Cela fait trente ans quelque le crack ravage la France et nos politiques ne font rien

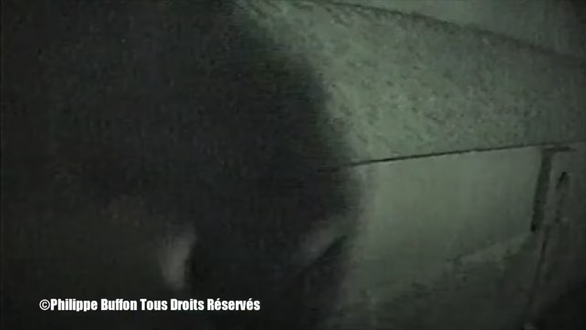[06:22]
Une demi-heure d'enregistrement. Après, il faut changer la bande betacam.